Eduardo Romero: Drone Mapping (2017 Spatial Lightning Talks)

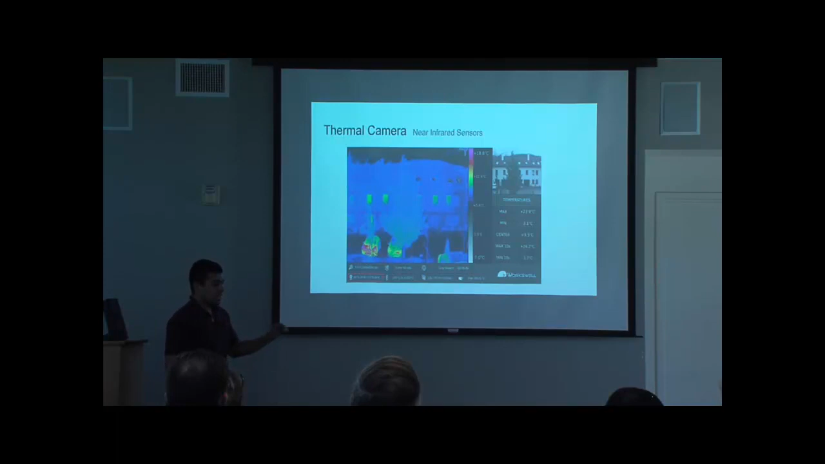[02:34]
So you can select heat or coal. You know, you can differentiate between heat and heat things.